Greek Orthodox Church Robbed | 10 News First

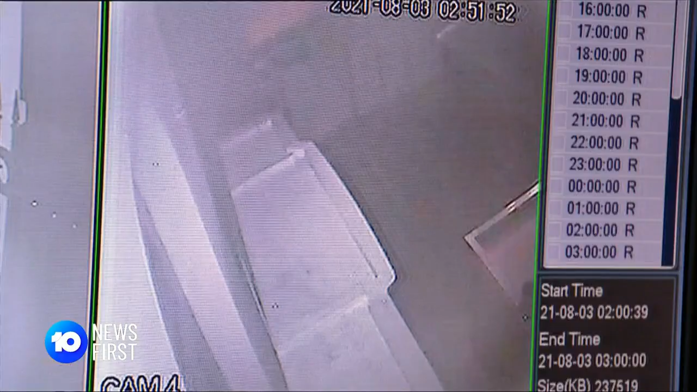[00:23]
Security footage shows someone entering the parish vestibule with a flashlight,